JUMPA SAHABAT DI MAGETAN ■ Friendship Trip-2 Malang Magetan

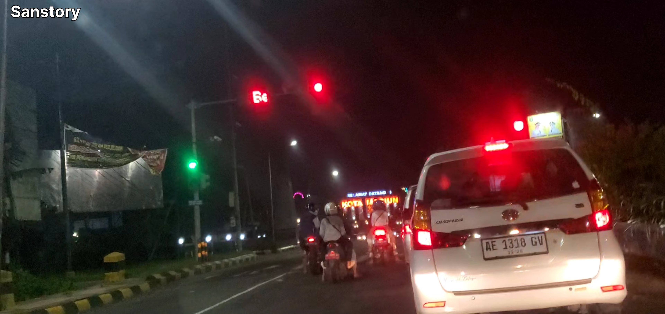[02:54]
Akhirnya sampai di kota Madiun. Waktu malam. Turn right. Suruh belok kanan.